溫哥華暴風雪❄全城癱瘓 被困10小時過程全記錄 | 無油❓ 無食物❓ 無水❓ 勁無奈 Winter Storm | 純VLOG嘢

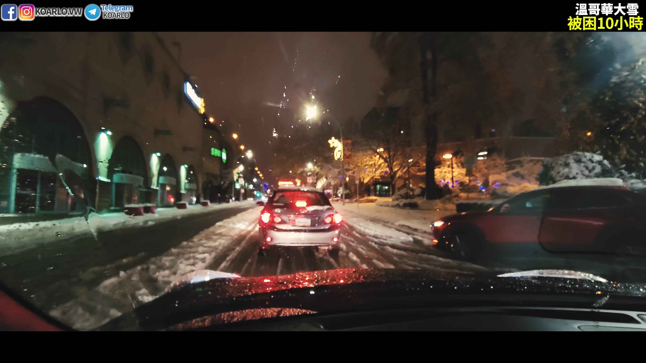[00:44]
但現在開始想去廁所前面的環境就是這樣已經去到凌晨1時究竟明早上我會不會回家終於逃離了終於回家了差不多要十個小時